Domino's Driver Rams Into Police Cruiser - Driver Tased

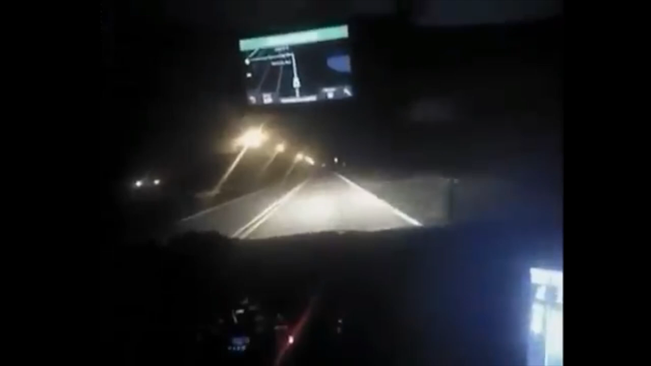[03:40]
He's going about the same in front of me. Kevin, we got somebody that's 10-8. Swing by Domino's. As to see if they're still open. If they have any drivers out and about. He's making a left on the street. Like I said, he's still driving. Normally, he's stopped at the stop sign. 12-Coco will be 10-51 to the Domino's.
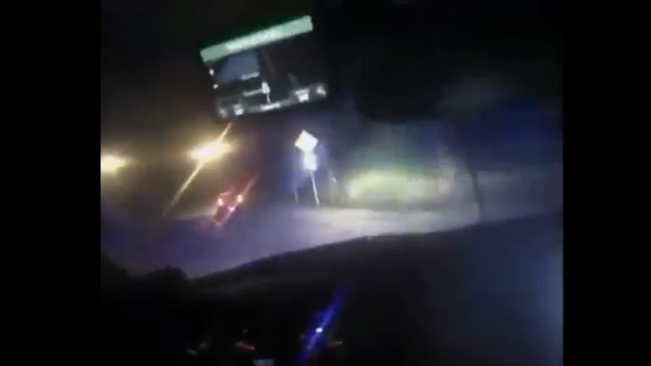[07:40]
We are southbound on Tangerine. Tangerine southbound to Third Road. Oxbury eastbound. Still a dirt road. Newburn passing, Newburn still on Oxbury.